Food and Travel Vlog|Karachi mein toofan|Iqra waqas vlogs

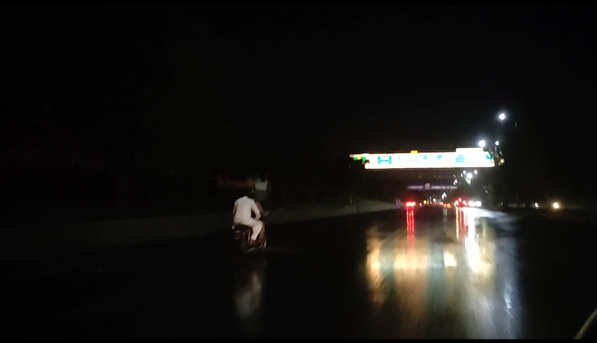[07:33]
کے لیے نادرہ میں نے آپ کو پہلے بھی بتایا تھا کہ لیٹ نائٹ تک کھلا رہتا ہے ہمیں وہیں جانا تھا اب ہم وہیں جا رہے ہیں اور بارش دیکھ لیں آپ کے سامنے کتنی مزے کی ہلکی ہلکی یہاں پہ بارش ہو رہی ہے اور اسلامباد
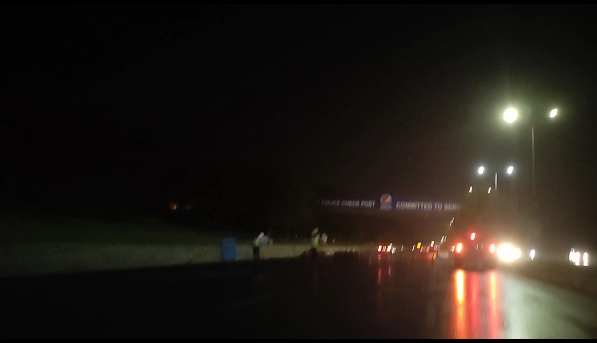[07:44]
ہم پہنچ چکے ہیں یہ تھا سفر میرا پنڈی سے اسلامباد کا اور آگے ہم